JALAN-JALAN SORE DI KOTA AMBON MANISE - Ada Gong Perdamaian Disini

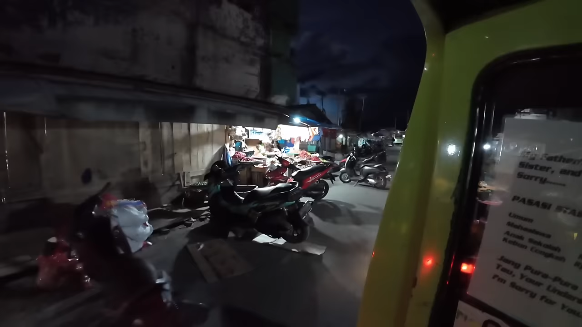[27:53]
Dan itu pun siang. Nah, ini malamnya kayak gini suasananya.